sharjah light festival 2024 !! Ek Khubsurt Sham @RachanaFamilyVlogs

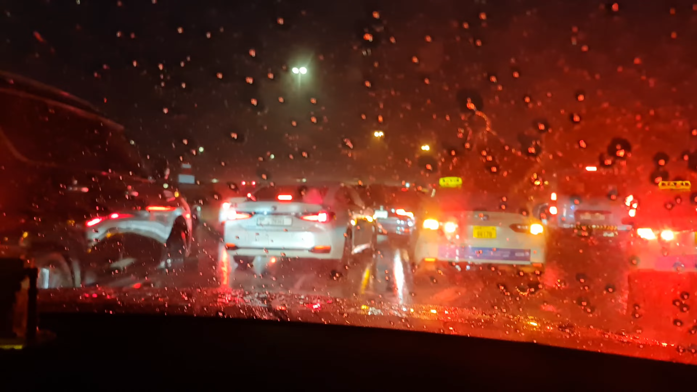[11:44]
हम लोग आउटलिट मौल से बहुत अच्छे पीसपुली डंग से निकलेते हैं यहां पे थोड़ा सा यह ट्रैफिक जो आप देख रहे हैं वो आगे देखे यहीं पे पानी � बहुत सारा एक साथ क्रॉस कर रहा था तो लोग निकल रहते हैं थोड़ा स्लो स्लो